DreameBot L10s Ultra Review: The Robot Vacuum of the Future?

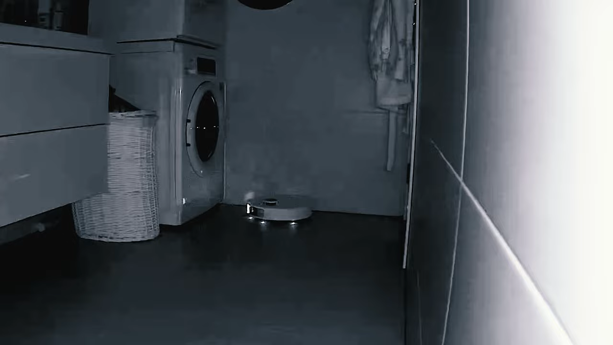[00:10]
DREAMYS L10S Ultra represents the pinnacle of many years worth of development and besides cleaning the house, it can entirely clean and wash itself. Fully automated cleaning at home?